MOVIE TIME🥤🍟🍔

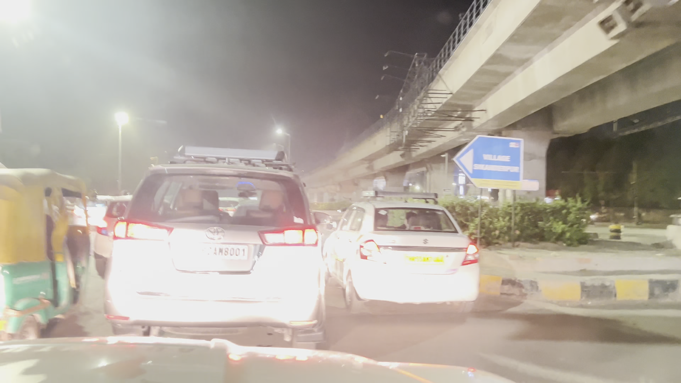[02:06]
इसे गंदर पुरो रेड लाट का खड़े में अभी हो � तो मिनट का रासता है मौल दिख रहा है यहां से
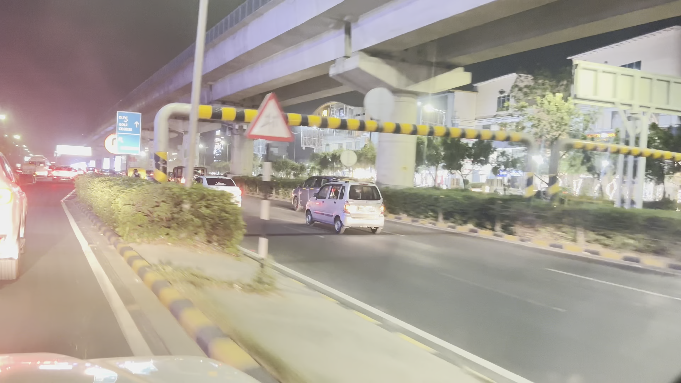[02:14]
अब यह रहा सामने मेगा मौल और